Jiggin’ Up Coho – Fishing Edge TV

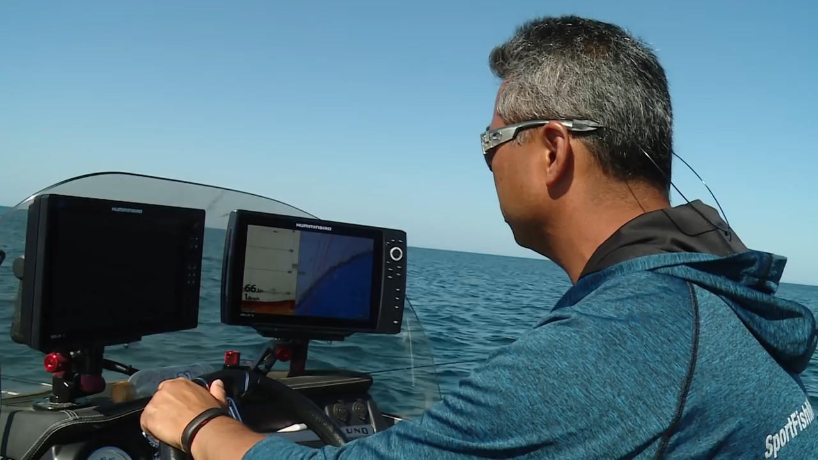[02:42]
you're going to kind of move through here, you see a pot of fish here I immediately hit spot lock. We drop down and we set the hook.
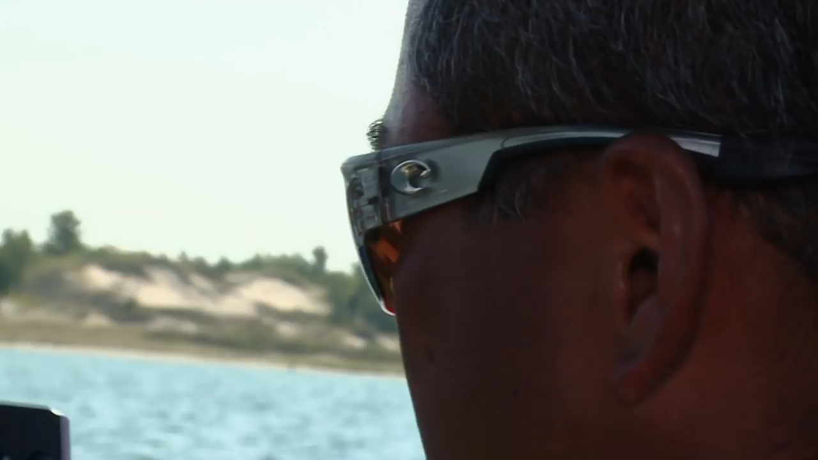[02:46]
That's exactly it. Kind of. Okay, let's go. One of the most incredible tools I've fished with in many years,
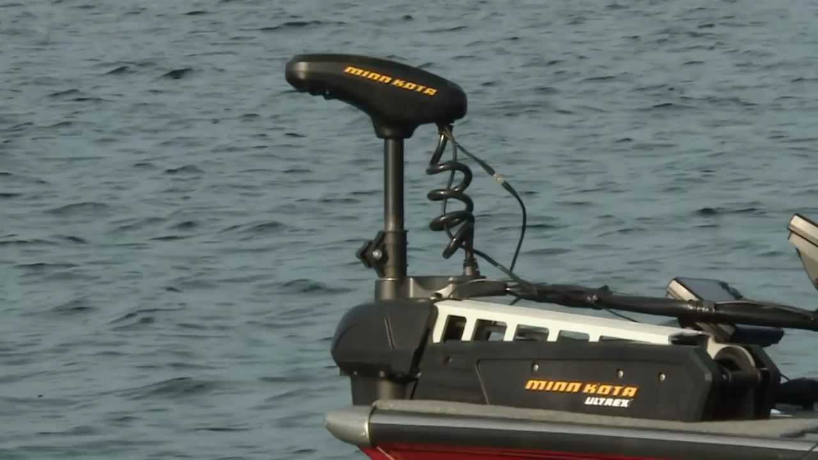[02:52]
the Ultrex. Okay, we got some fish right here, Al. Nice school right here.
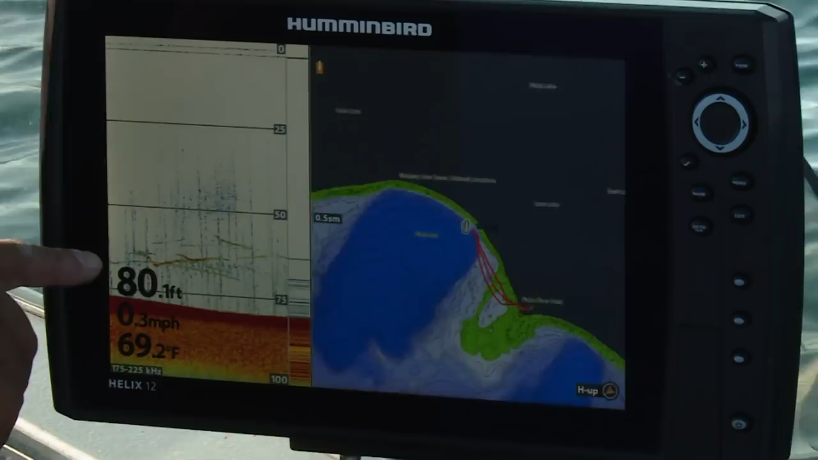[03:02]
On screen: depth 80.1 ft, water 69.2°F, speed 0.3 mph
All right, so we've got that fish dropping down here. You can see the up and down, that's the jig. We've got another coho there, another coho swooping down.
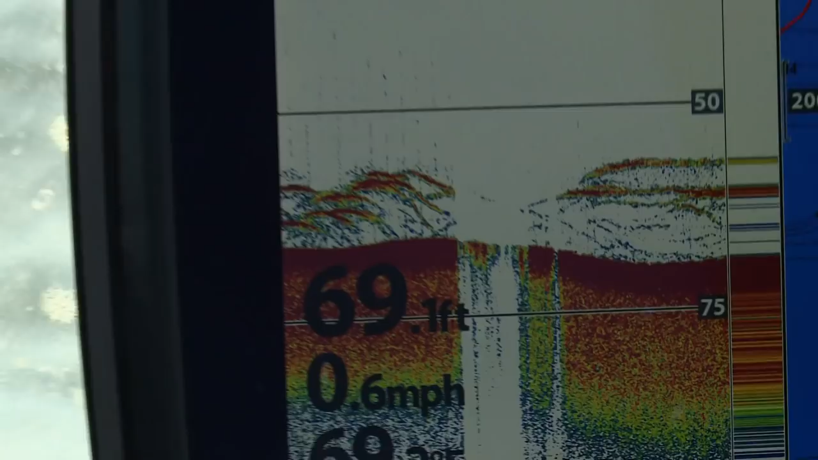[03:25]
On screen: depth 69.1 ft, speed 0.6 mph
You know, and with these hummingbird graphs, you can really see everything that's happening below.
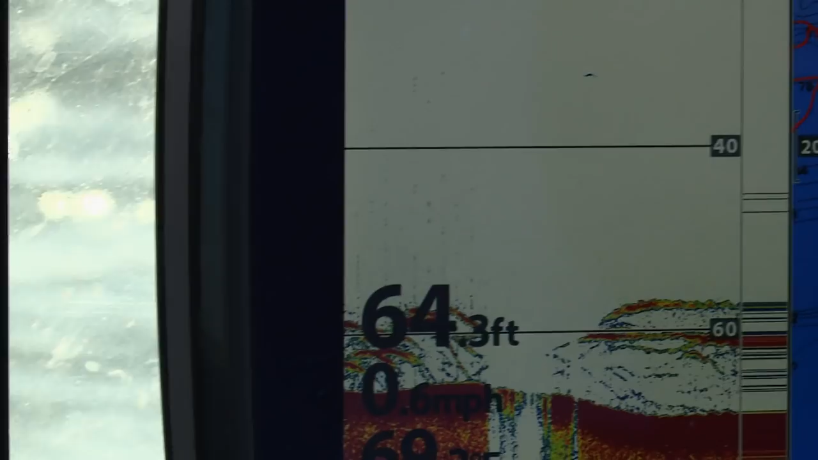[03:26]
On screen: depth 64.3 ft
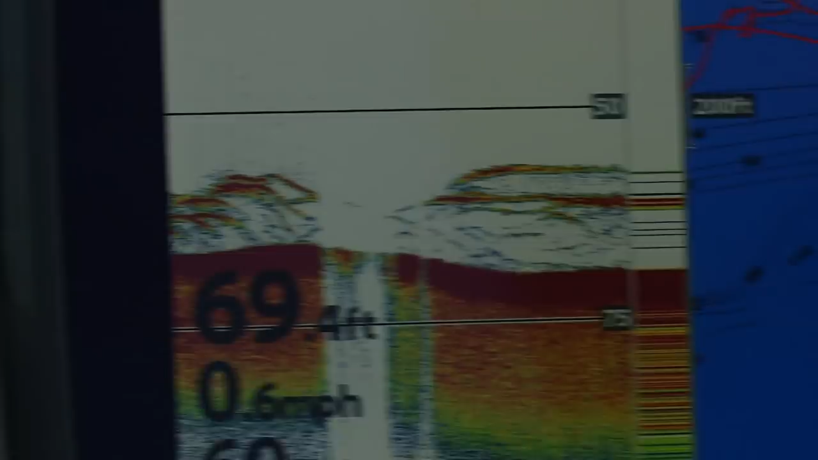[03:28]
You know, the jig, where the jig is in relation to the fish.
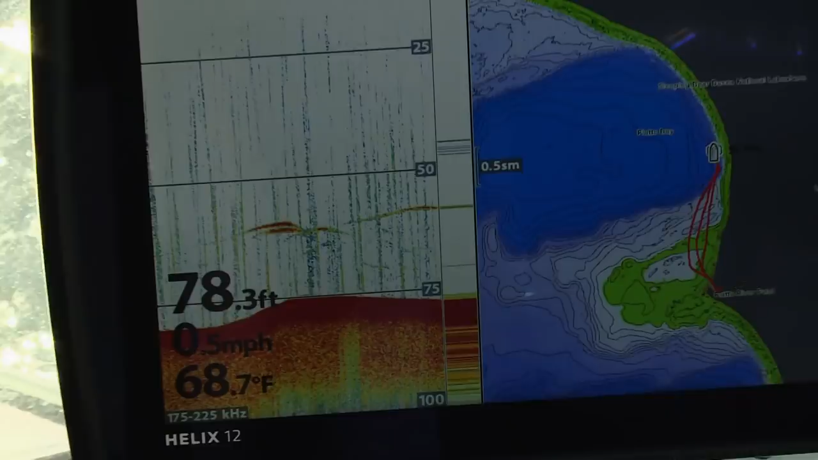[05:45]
On screen: depth 78.3 ft, water 68.7°F, speed 0.5 mph
Well, I pulled through some of them higher fish.
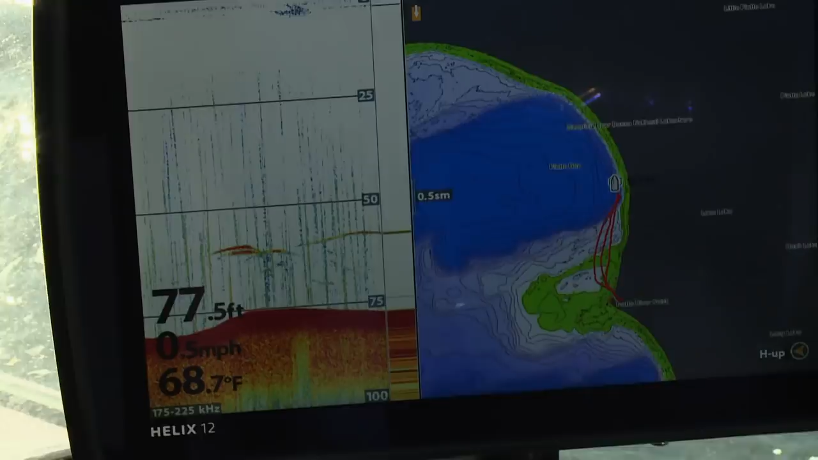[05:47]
On screen: depth 77.5 ft, water 68.7°F, speed 0.5 mph
I'm going to go back down again.
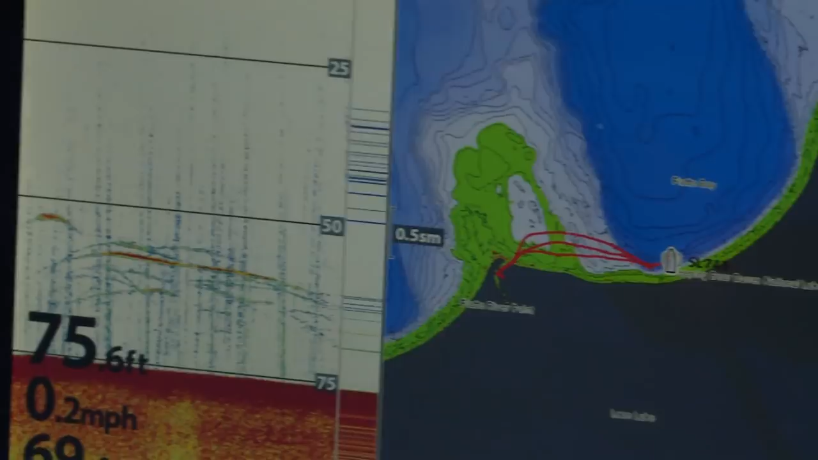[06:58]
On screen: depth 75.6 ft, speed 0.2 mph
Ooh, there's a really nice school down there. I'm gonna try and get another one.
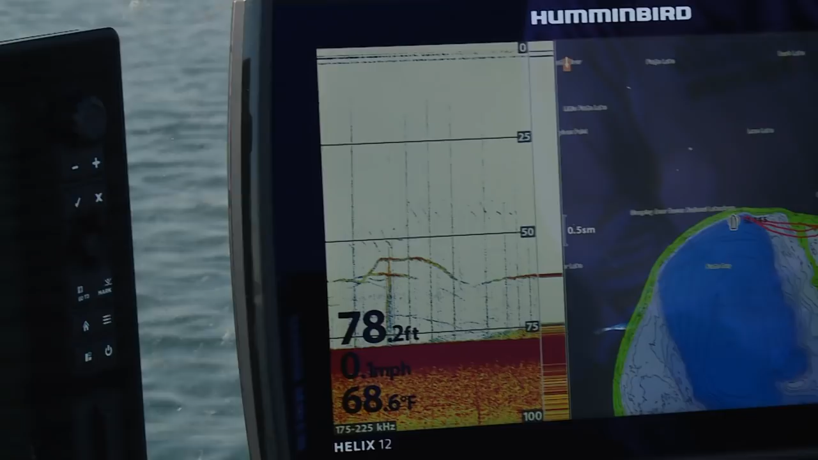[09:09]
On screen: depth 78.2 ft, water 68.6°F
You can almost anticipate, like, hey, you know, like right now, I've got two fish coming in right now. I've got one looking at it.